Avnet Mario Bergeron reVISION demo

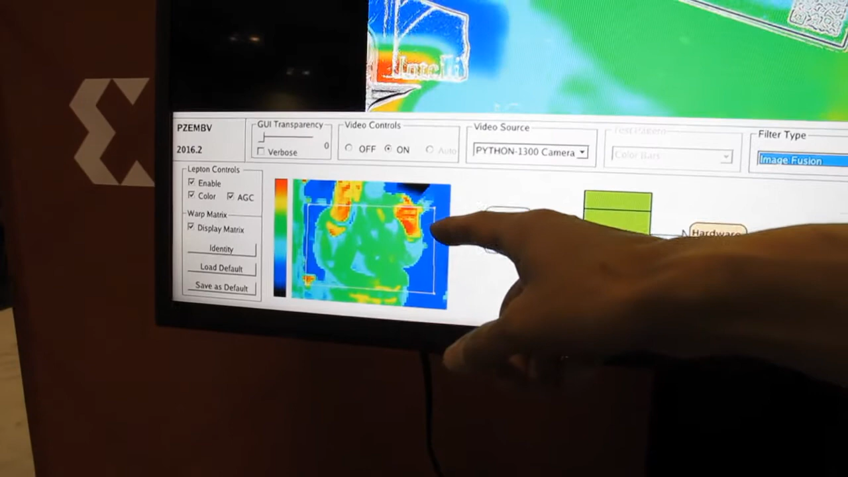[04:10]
So I need to take a subset of that thermal image in order to align it with the visible image.
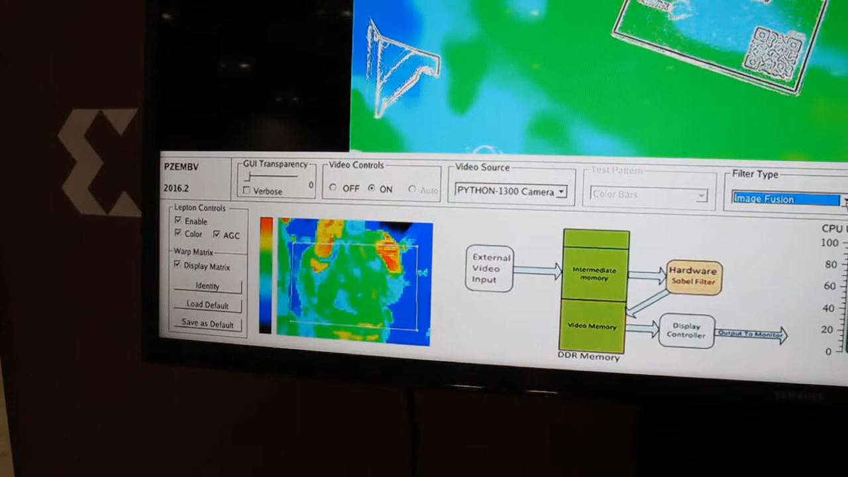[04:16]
So the warping operation is actually to
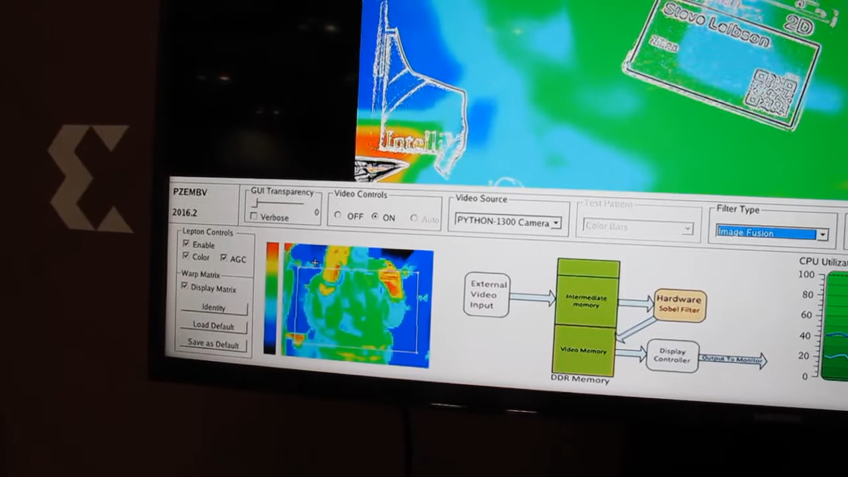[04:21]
take care of the perspective that's going on between the two image sensors. It's not only a resize operation, it's actually a warping operation as well.
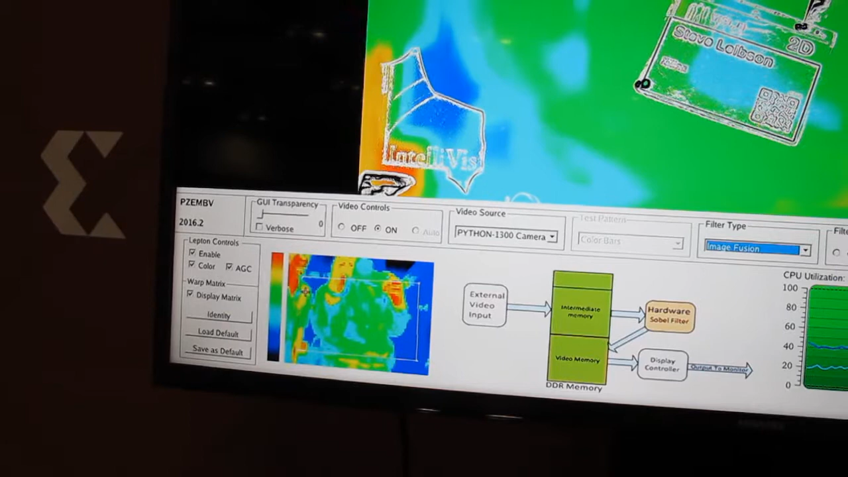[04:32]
So these four points actually determine...
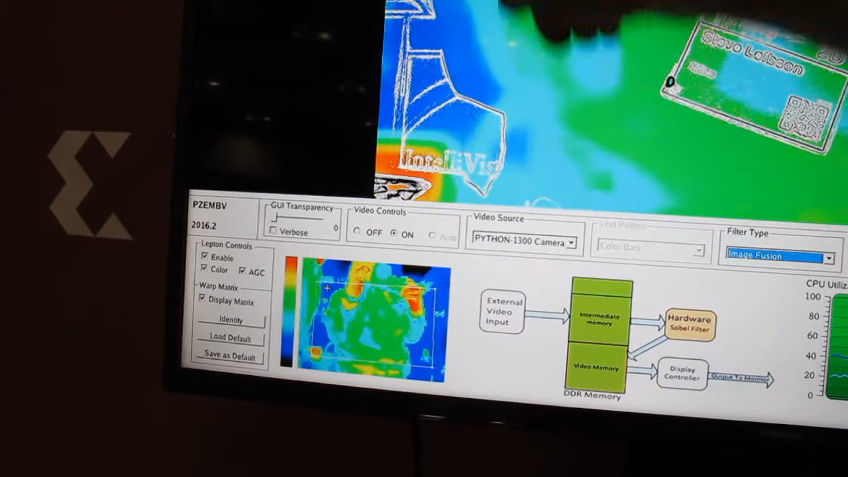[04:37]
They correspond to the four corners in the visible image here, which I pre-calibrated.